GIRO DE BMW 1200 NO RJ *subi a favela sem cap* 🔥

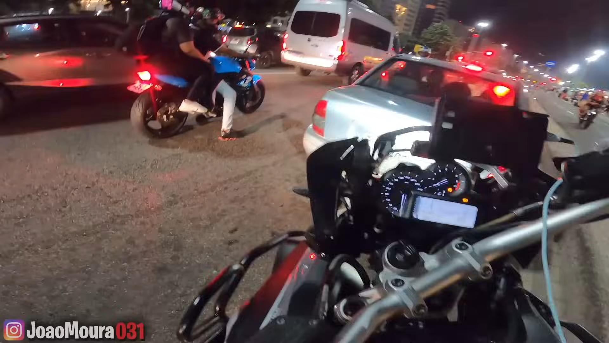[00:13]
freio! Caralho, o trânsito aqui garra, hein? É São Paulo, caralho? Na orla da praia aqui. E esse milzona. É muita gente, meu Deus do céu.
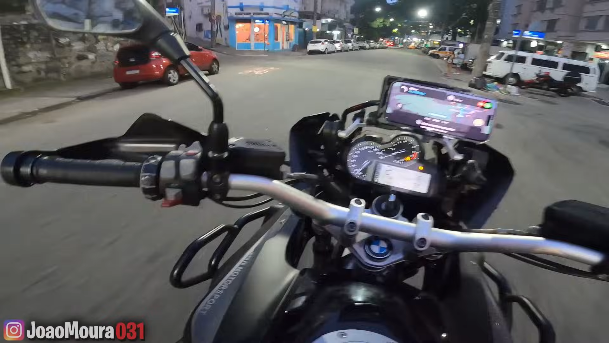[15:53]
É, rapaziada, brotamos, hein? E tá cheio pra caralho.
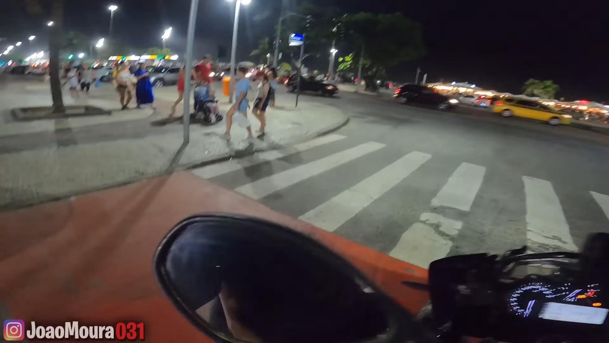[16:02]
Muito cheio, mano.
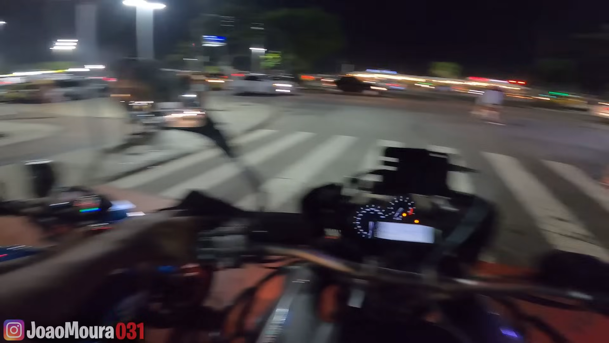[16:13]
Oh, tem uns banheiros públicos lá pra baixo, ó.
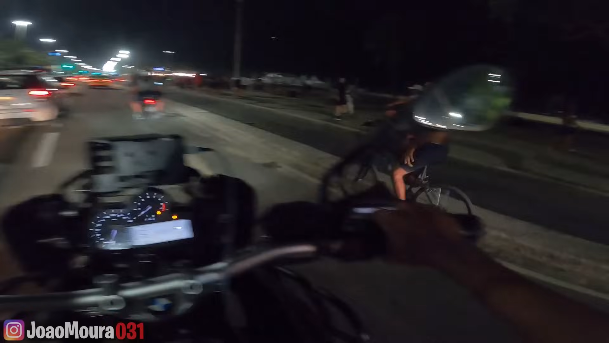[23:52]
Catucando, catucando. Aqui já tá mais. Tá menos movimentado, é mais escuro. Mas mesmo assim tem gente pra caramba, né? Esse aqui. Muita gente, mano, cê é louco. É Copacabana, né, papai?